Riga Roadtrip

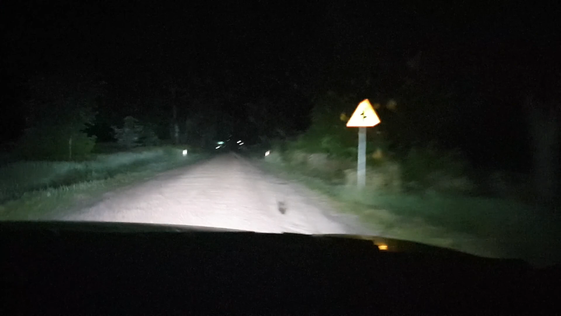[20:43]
Waze heeft ons plots van koers doen veranderen. En heeft ons... Heel plots zo rechts afgestuurd terwijl we door een dorp met rijden waren. Met als resultaat dat we nu in deze helhol beland zijn, waar dat we volgens Waze nog altijd 90 per uur mogen rijden. Maar als we dat doen, dan blazen we de opvanging van deze auto op. Dus, weet je, we zijn daar net een wolf tegengekomen, we zijn een vos tegengekomen, we zijn een familie egels tegengekomen, we hebben bijna bosbingo.